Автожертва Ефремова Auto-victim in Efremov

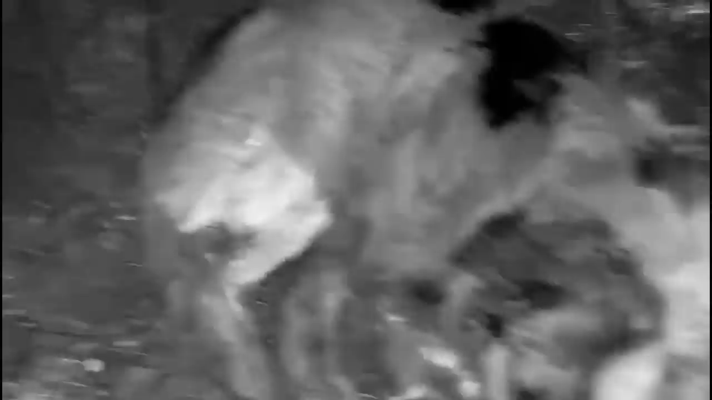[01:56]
И у нее задница, да, в крови, но она больная собачка, это парализованная.
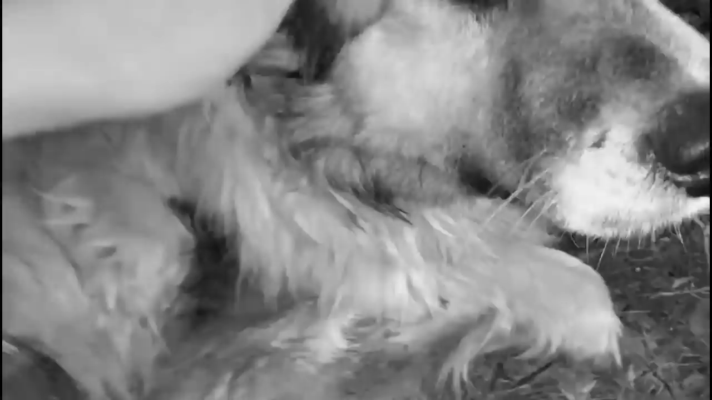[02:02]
А тут вот еще рядом бегают с бирками, наверное, стерилизованные, я так поняла, три собаки такие классные, хорошие.
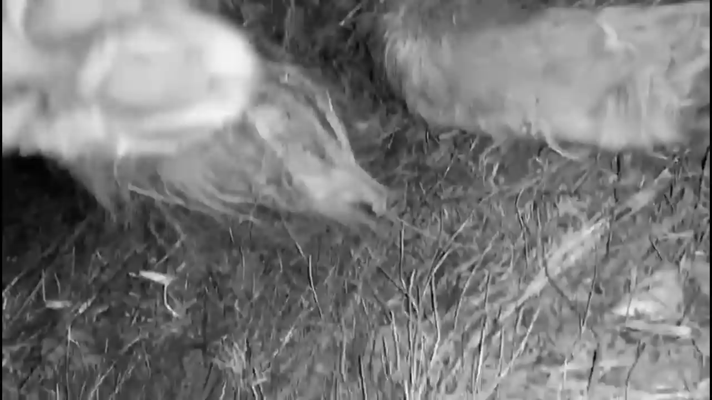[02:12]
Ну и ладно, они хоть убегут, а это лежит под березкой. Я не знаю, что с ней делать, она крупная собака, и поднять я ее не смогу. И уже вечер, куда мне с ней?
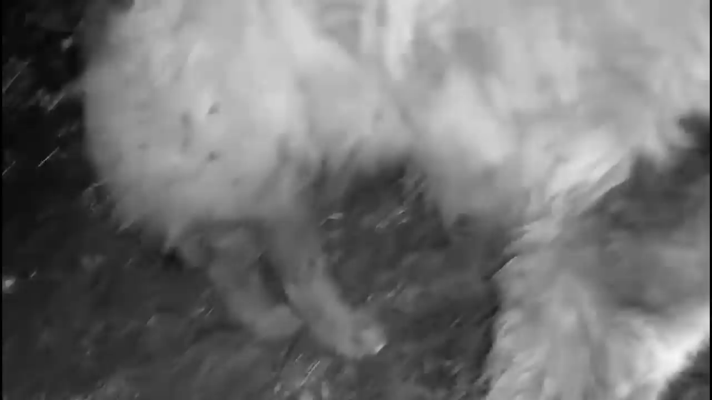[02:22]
Но она вот, я ей положила покушать, она даже кушать не кушает. Вот такие дела. Если информацию я тебе дала.